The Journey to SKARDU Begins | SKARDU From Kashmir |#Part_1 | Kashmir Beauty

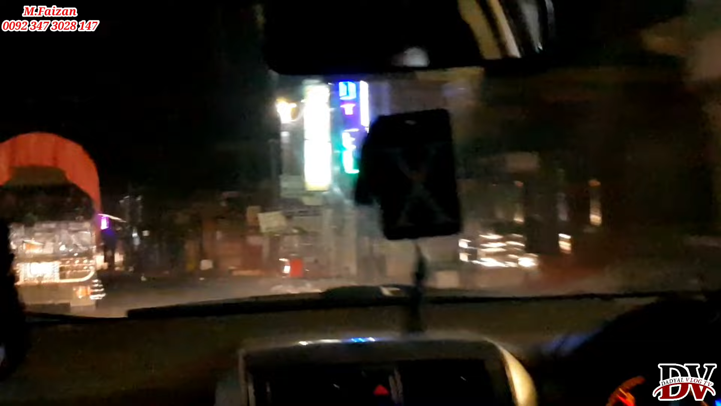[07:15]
ਬਾਜ਼ਾਰ ਹੈ ਬਿਲਕੁਲ ਪਸ਼ਾਮ ਪਹੁੰਚੇ ਆ ਪਸ਼ਾਮ ਬਾਜ਼ਾਰੇ ਚ ਕ੍ਰਾਸ ਕੀਤਾ ਆ ਹੁਣ ਅੱਗੇ ਰਹੀ ਆ